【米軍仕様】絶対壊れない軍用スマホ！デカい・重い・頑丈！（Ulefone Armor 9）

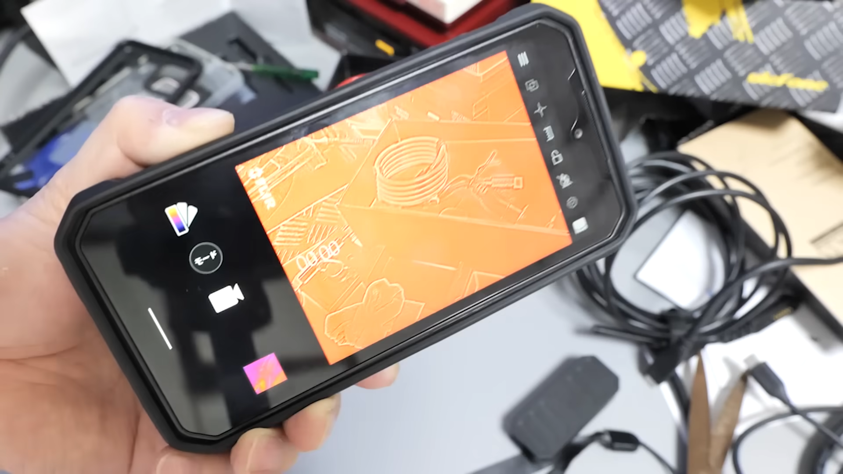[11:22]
まあぶっちゃけ性能とかどうでもいいですやっぱりこのスマートフォンの魅力はサーモグラフィー専用のアプリが用意されていてカメラアプリのように起動するだけで簡単に使えます内蔵ってのは憧れていました
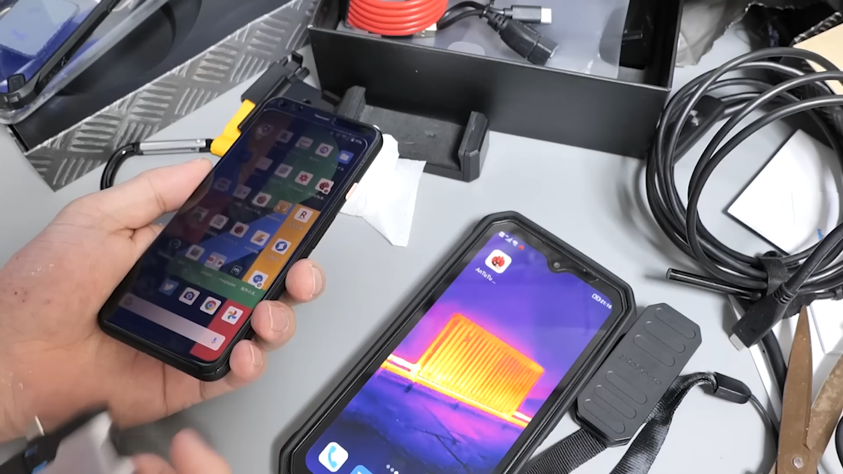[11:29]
実はフリアのサーモグラフィーの外付けバージョンを以前使っていましたでも最近動画でサーモグラフィーの映像出てこないと思うんですけど理由があってやっぱりめんどくさいんですよね外付けは電源を入れてもなかな
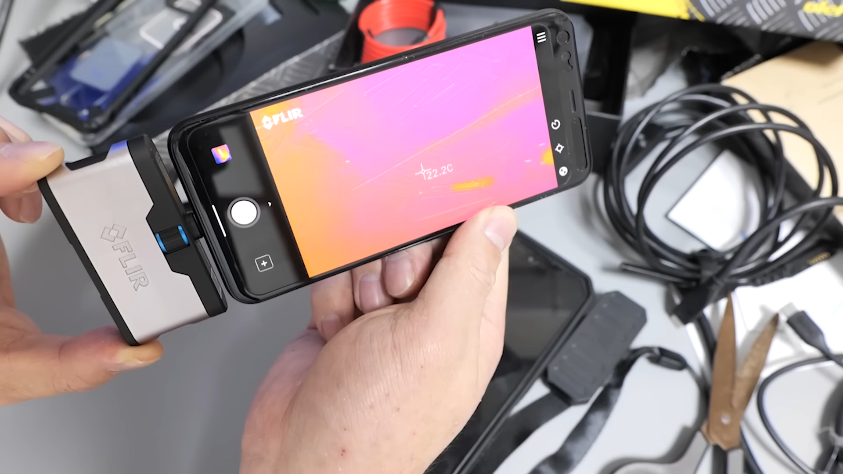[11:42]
か起動しなくて1分くらいかかるかなしかも電源は別あらかじめ充電しとかないといけないんで使おうと思った時にいつも電池がなくて困るんですよねあと吉田が購入したモデルは廉価グレード2万円くらいです安いやつは測定ポイントが1個しかないんですよねこれが気に食わないパソコン基板の温度を測定する時に発熱している場所って複数あると思うんですがこれだと
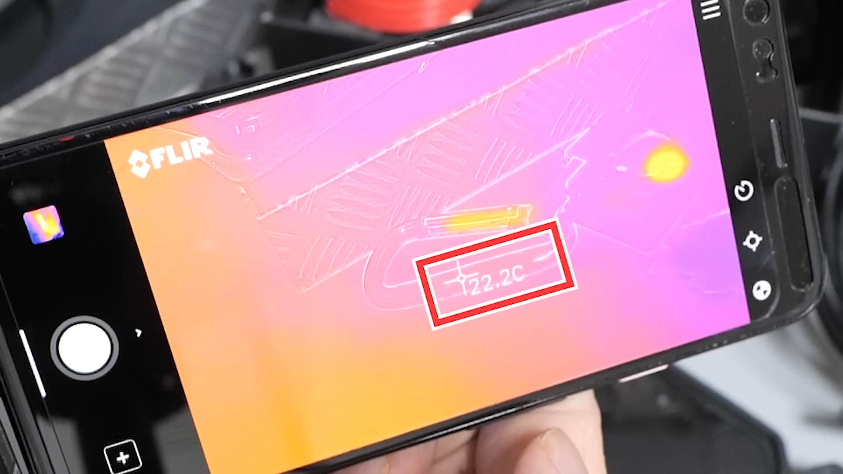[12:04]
1点しか測れませんちなみに4万円以上する上位モデルは複数ポイントの同時測定が可能
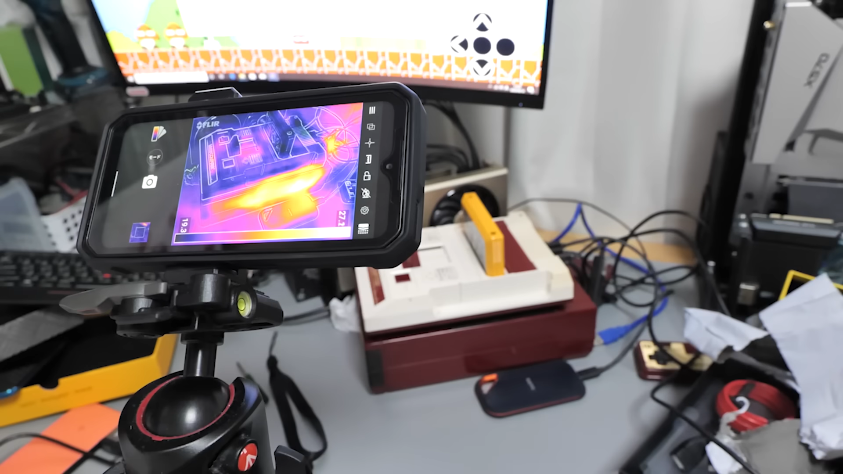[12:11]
でこいつはどうなのかというとなんと複数ポイントの同時測定ができました最高で5箇所同時に測
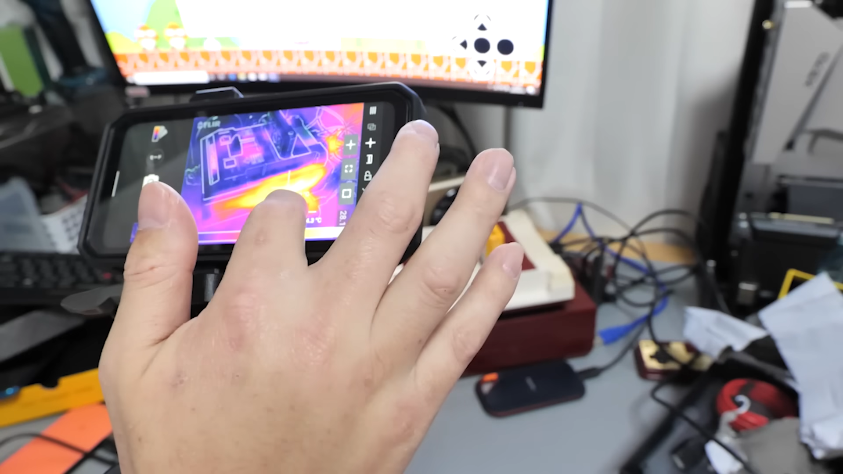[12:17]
定が可能です外付けサーモグラフィーの4万円相当の機能がなんと載ってますこのスマホ4.
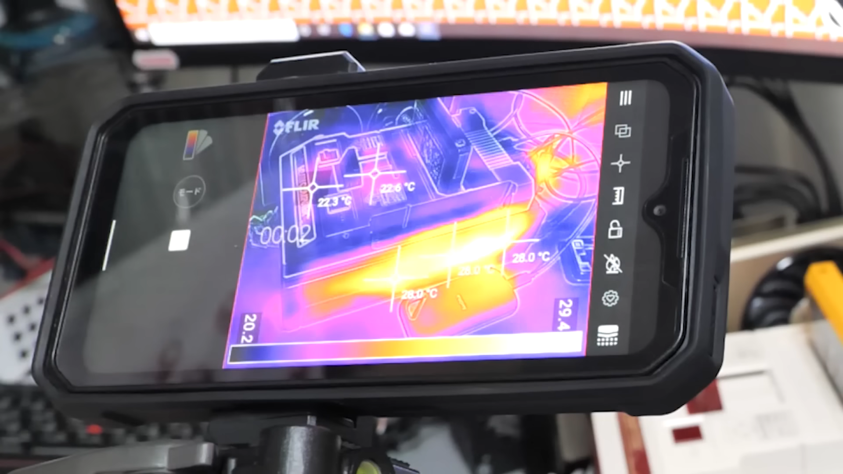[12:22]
8万円なんでそう考えるとかなりお買い得ですよねファミコン型パソコンの発熱を映像化するとこうなりますCPU
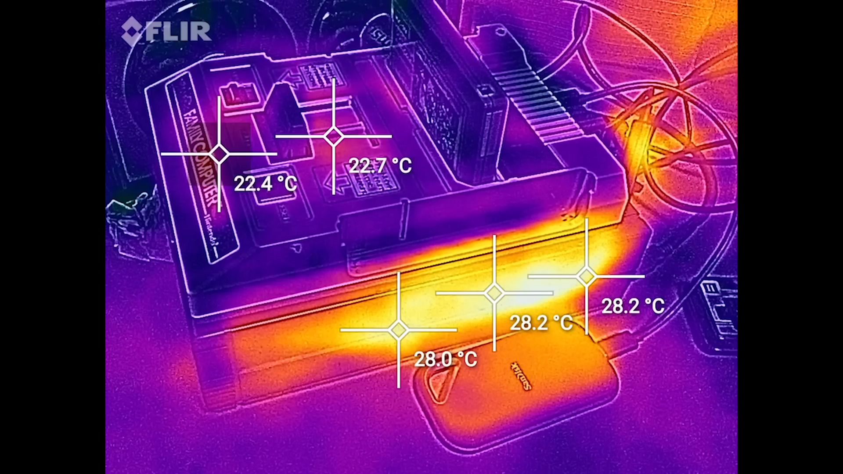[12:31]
クーラーや電源回路がある側面が発熱しているのがよくわかると思います画質は外付けのやつの方が綺麗な気もしますが全然これでOKですね
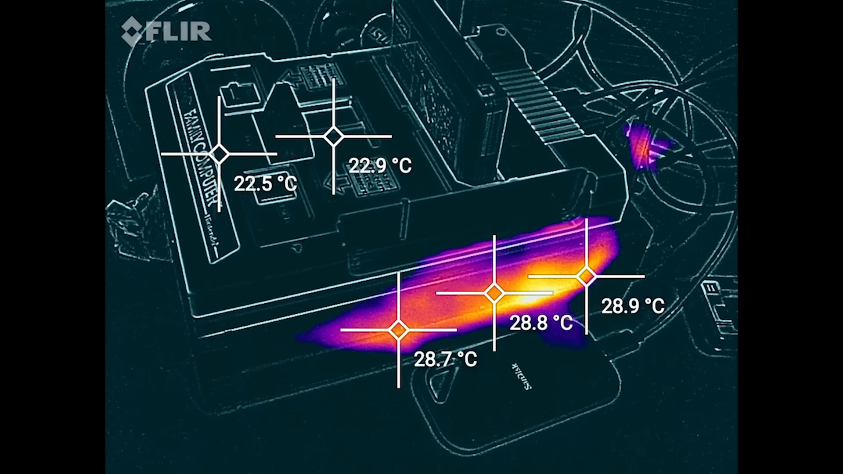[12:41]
色をつける範囲を2位で変えたり録画しながら測定ポイントを移動させたり最高温度や最低温度の表示をしたりもできます明らかに外付けのやつより高性能内
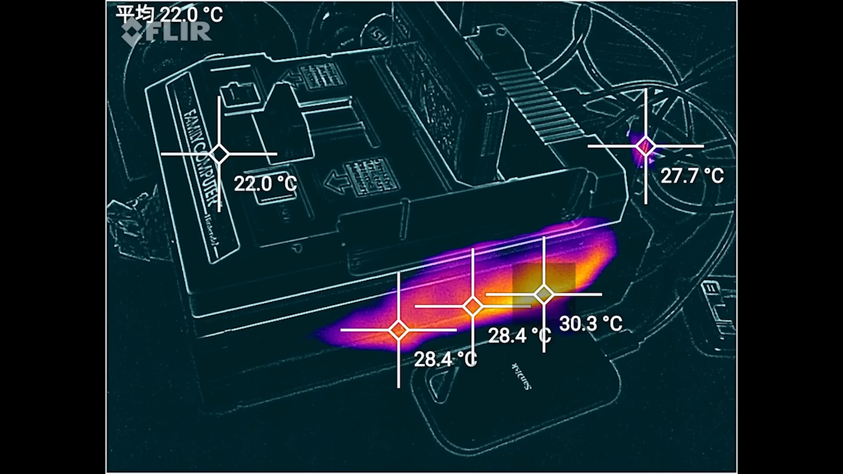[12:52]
蔵だからおまけかなと思ってたんですが全然こっちの方がいいですね
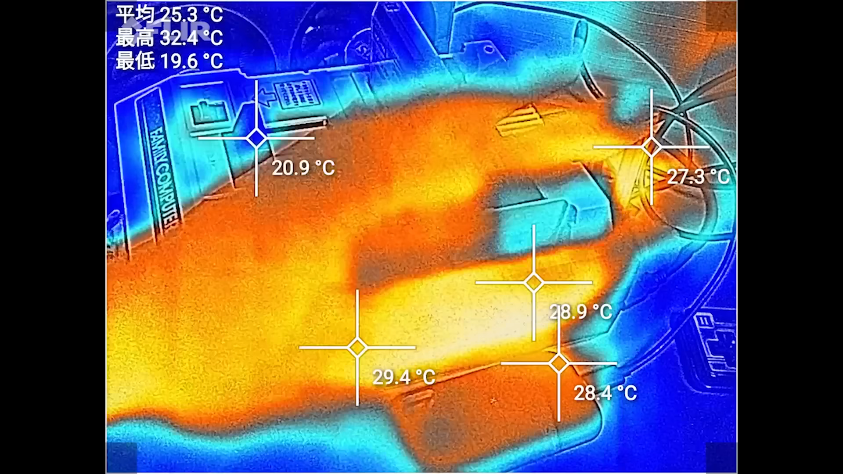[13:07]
On screen: max 32.4°C, min 19.6°C
がこれは結構滑らかちなみに音も録音できます